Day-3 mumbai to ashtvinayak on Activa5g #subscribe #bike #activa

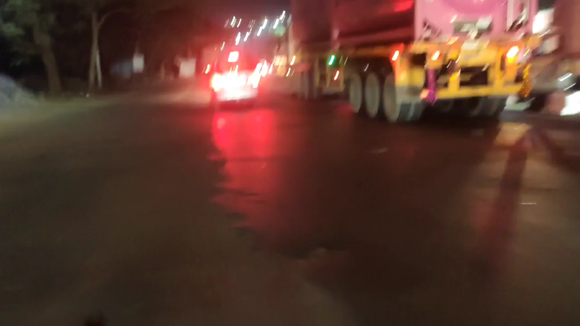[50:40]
बट ये रोड भी ठीक से बना दिया लोगों ने, वरना कितना बेकार रोड था ना ये, बाबा रे बाबा।
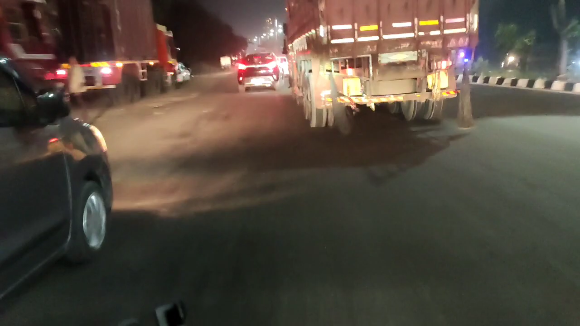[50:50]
अभी हम लोग एरोली टोल क्रॉस कर चुके हैं, अब यहाँ से पकड़ेंगे पवई का हाईवे, देन डायरेक्टली स्ट्रेट टू घर। अब आपको मिलता हो सीधा घर में, अगर कुछ सॉरी अभी आपको सीधा मिलते हैं अपने